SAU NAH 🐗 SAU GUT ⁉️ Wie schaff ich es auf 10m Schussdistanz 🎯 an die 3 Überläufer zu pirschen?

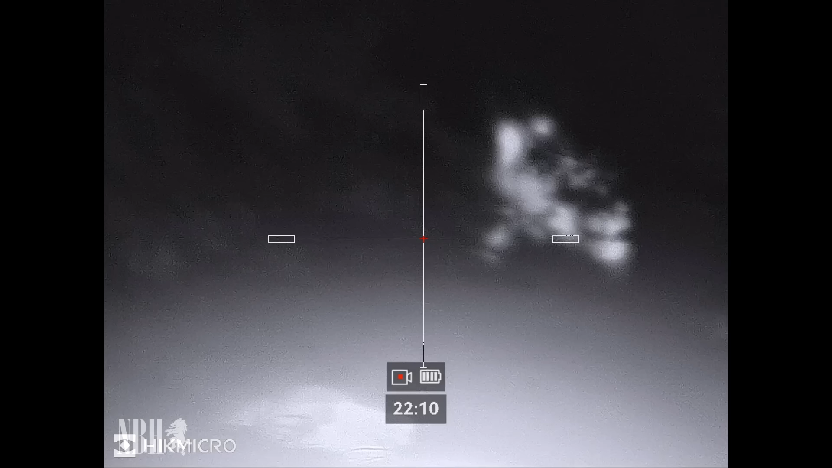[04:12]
Das glaubt man nicht. Wir sind im Revier,
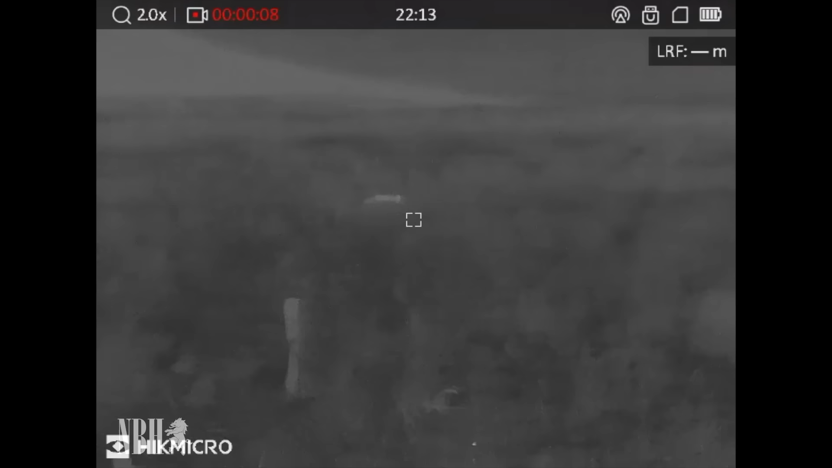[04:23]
fahren die Straße entlang und sehen rechts direkt vor uns Sauen an den Eichen stehen und brechen.
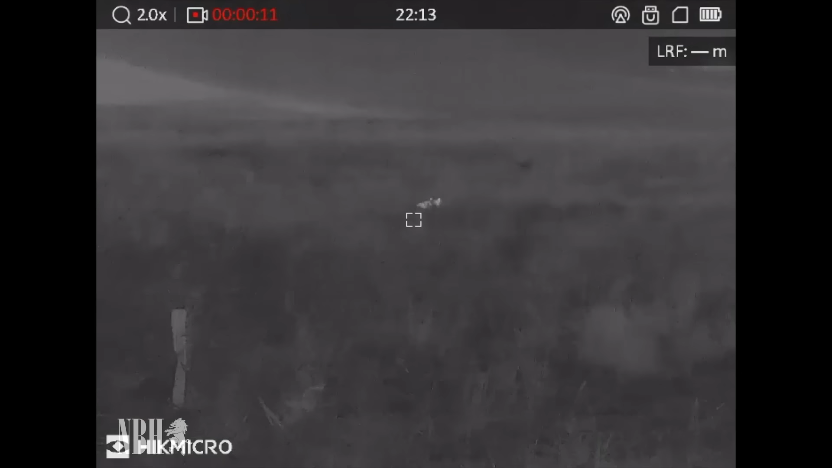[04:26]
Und das hat keine 2 Minuten gedauert. Zack, angehalten.
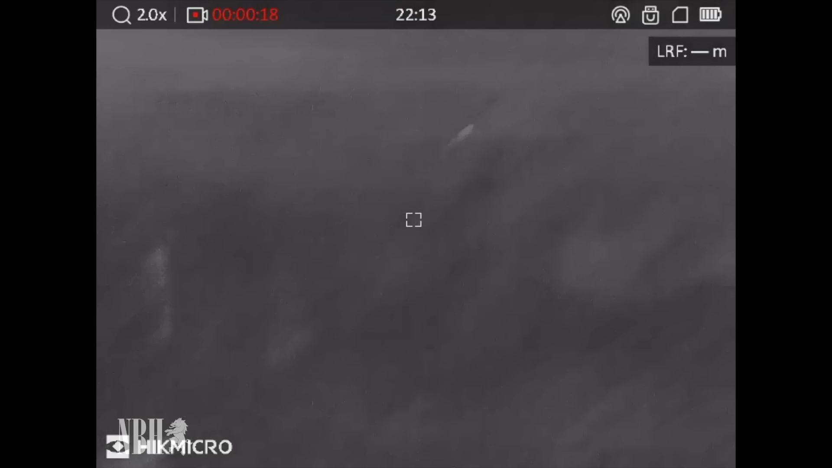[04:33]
Robin ist raus, hatte sein Gewehr griffbereit, alles klar gemacht und dann ging es alles ganz schnell.
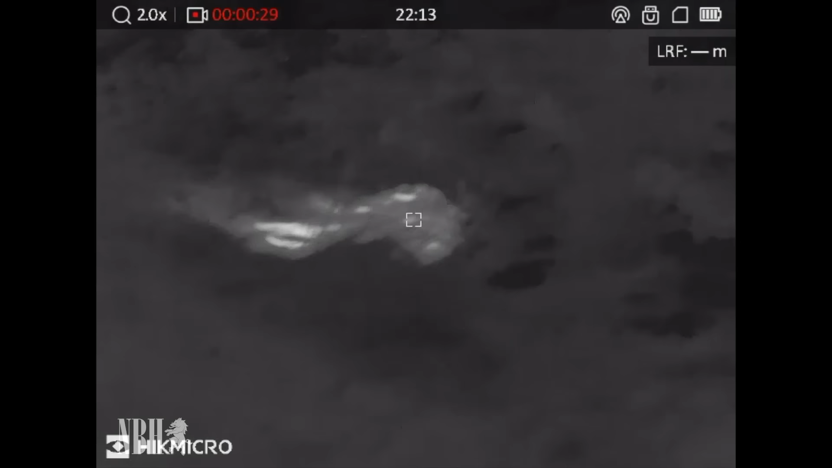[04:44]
Weil die Sauen, oder besser gesagt die Rotte, sich wirklich nicht wegbewegt hat. Die hat sich überhaupt nicht stören lassen von uns und dem Auto, was da kurz vor ihnen getuckert hat.
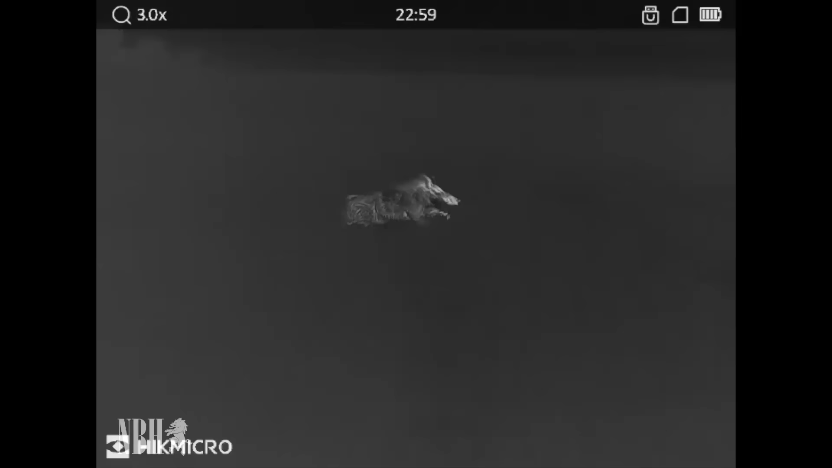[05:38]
Und man sieht's, die Sauen sind unterwegs.
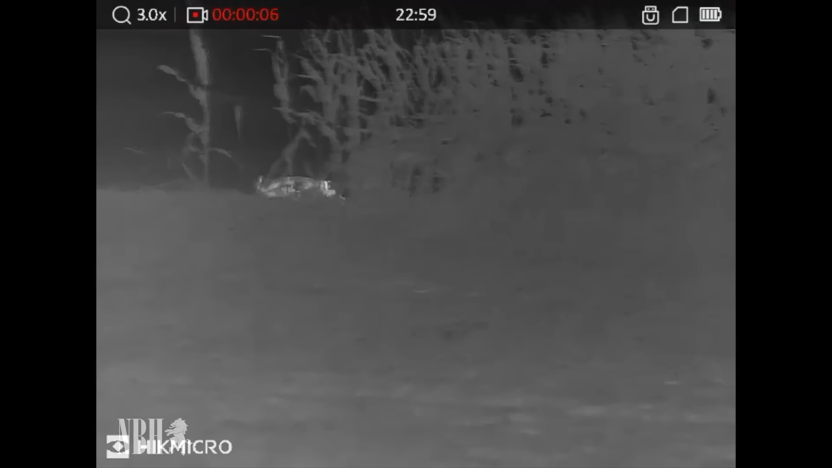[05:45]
Wir haben hier eine recht starke, da kommt gleich noch eine zweite hinterher.
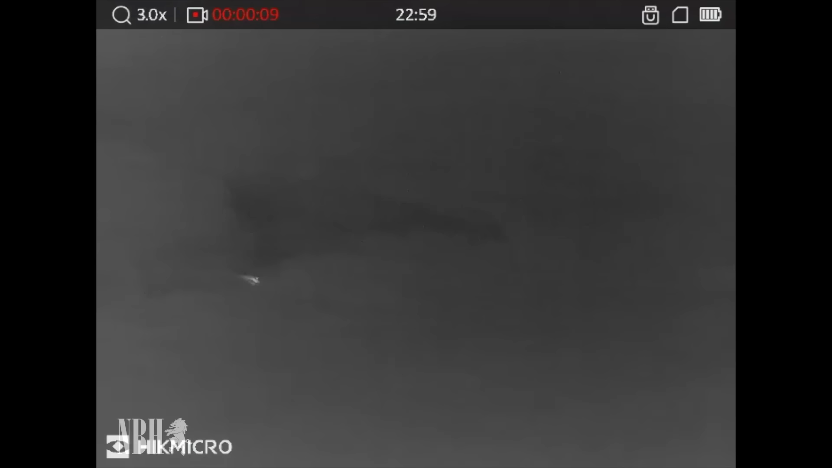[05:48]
Die stecken da unten im Schilf oder an dem See und
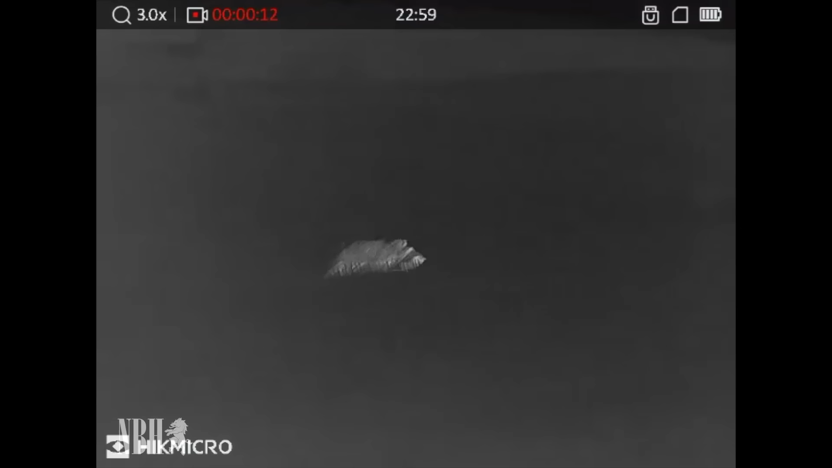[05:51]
rennen jetzt quasi die kurze Strecke in Vollspeed über die Fläche in den restlichen Mais, der da noch steht.
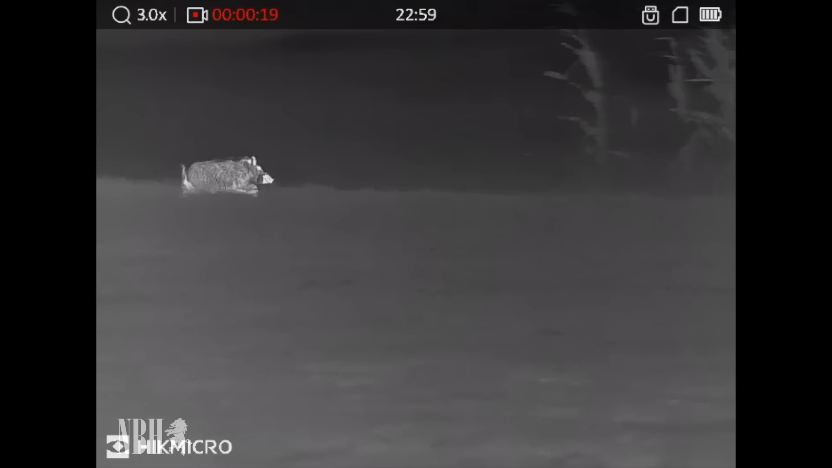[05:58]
Da fangen wir jetzt gar nicht an, irgendwie die Waffe hochzunehmen, denn das macht wirklich keinen Sinn.
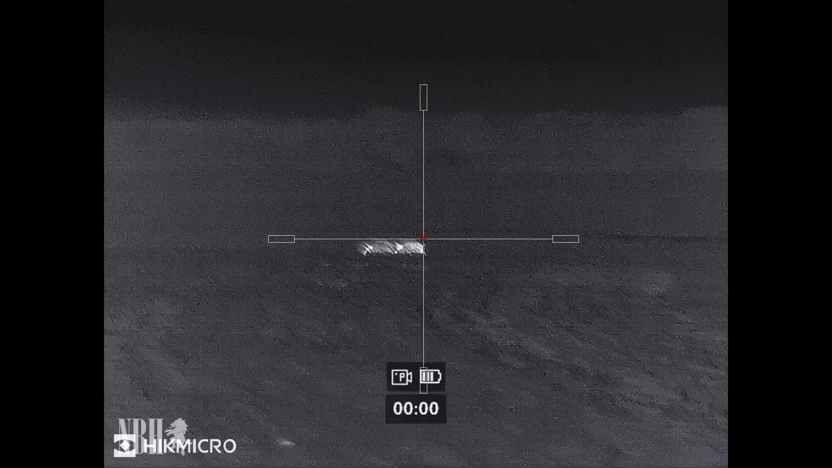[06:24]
denn ihr seht, man ist aufgebaut, schussfertig. Ja, bevor man so richtig angesprochen hat, sind sie dann auch schon wieder im Mais verschwunden.
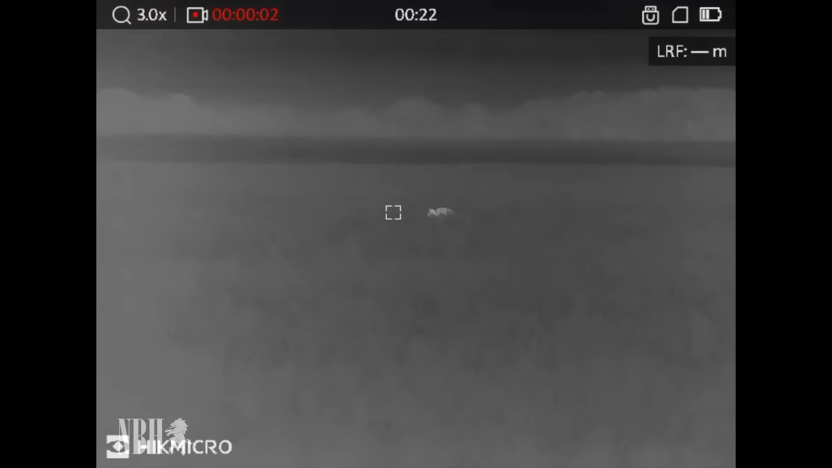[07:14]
um eigentlich runter zum See nochmal zu gehen und zu schauen, ob da was passiert, ob sich da irgendwelche Sauen stecken.
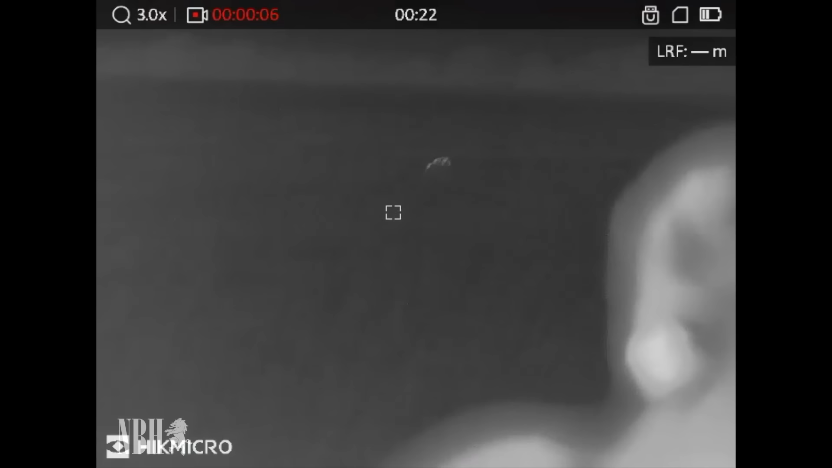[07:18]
Und einmal kommt hier rechts so ein Krokodil durchs hohe Gras.
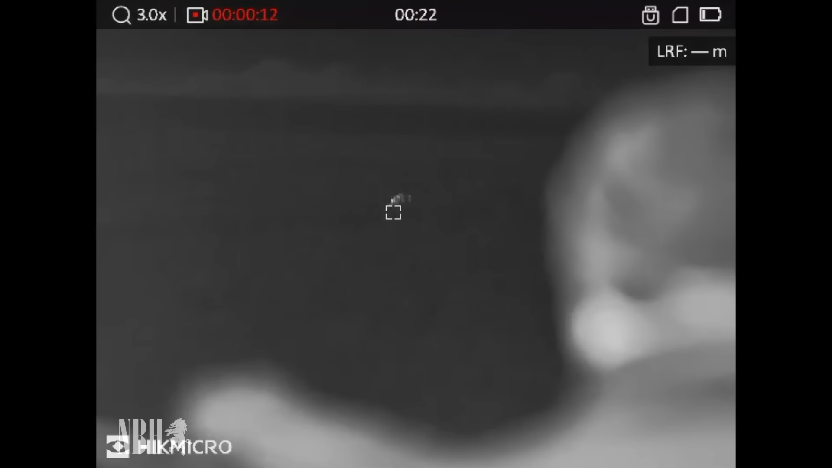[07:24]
Ich finde es immer faszinierend.
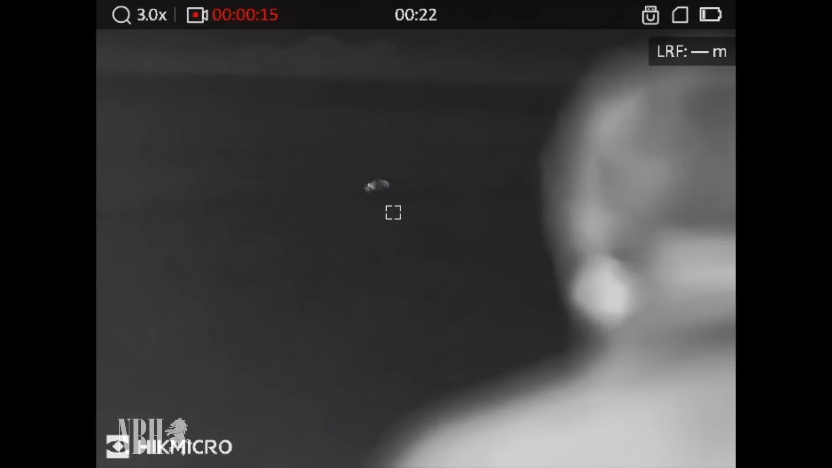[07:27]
Das sieht wirklich aus wie so ein, ja,
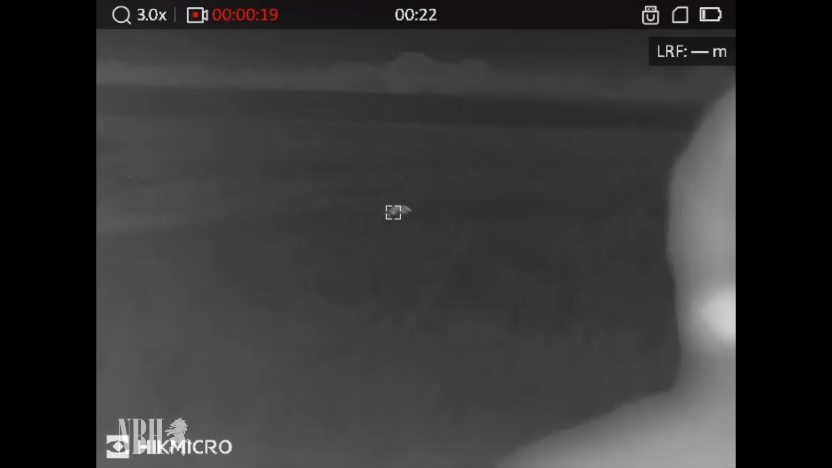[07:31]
wie so ein Hai oder ein Krokodil halt, was sich da so durch diese schwebenden Wellen vom Gras bewegt und zack, mit einmal was weg.
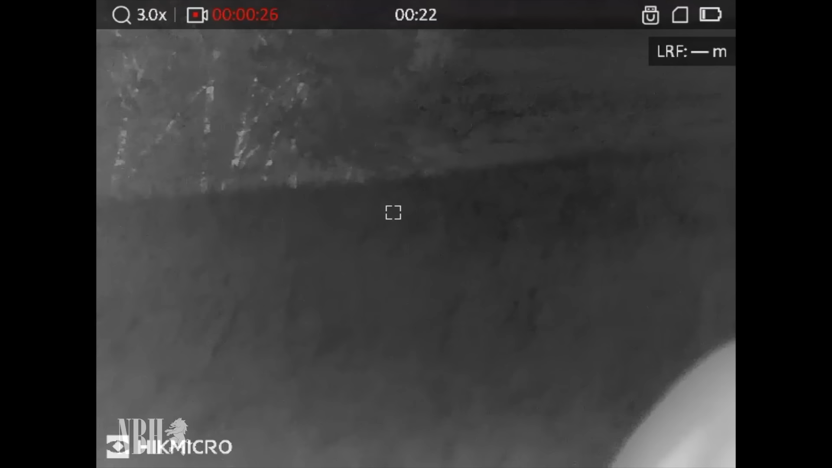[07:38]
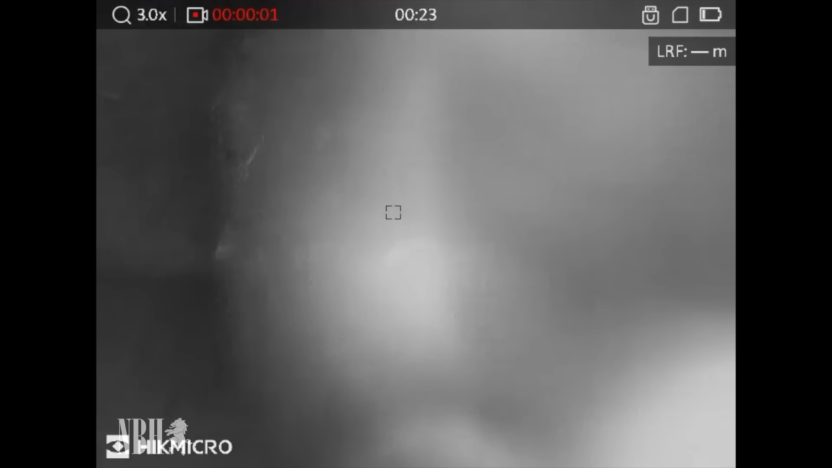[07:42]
Und da war es halt nicht nur eine Sau, sondern eben drei, die nicht in die Mais wollten, sondern zu den Eichen, die da standen.
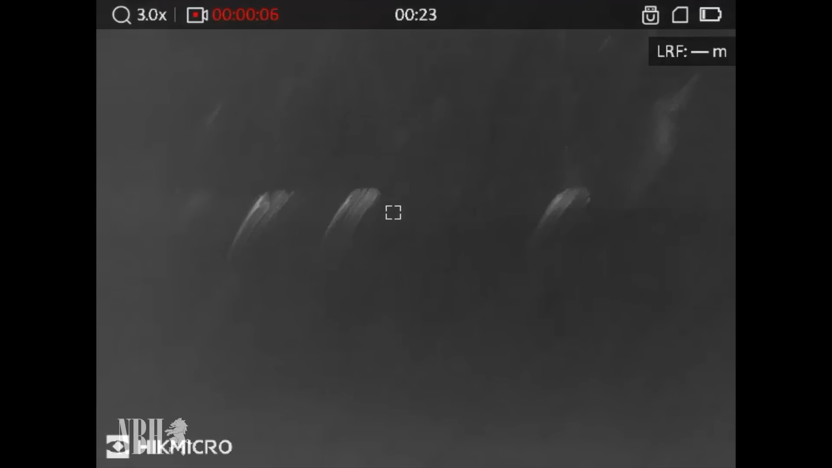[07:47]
Und einmal, so wie sie da gestanden haben, waren sie weg.
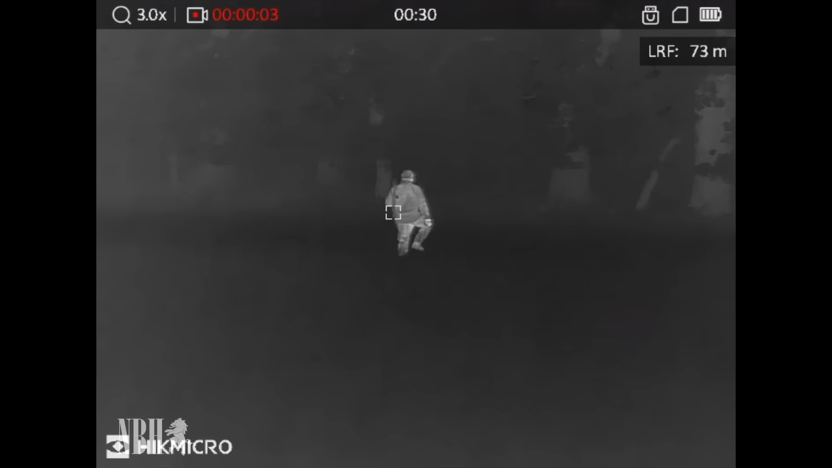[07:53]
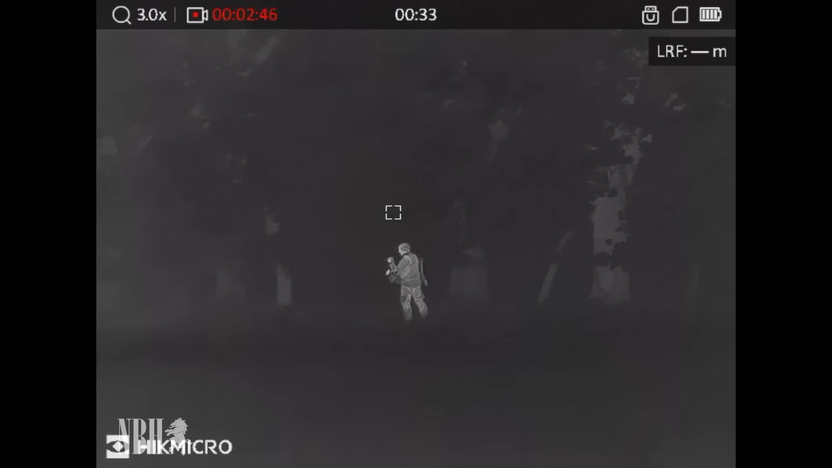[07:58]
Ich bin da schauen gegangen und habe festgestellt, dass dort ein kleiner Abhang von ungefähr 2 Metern vor mir liegt, also eine Senke. Und da unten haben die gestanden und in aller Seelenruhe die Eicheln schnabuliert.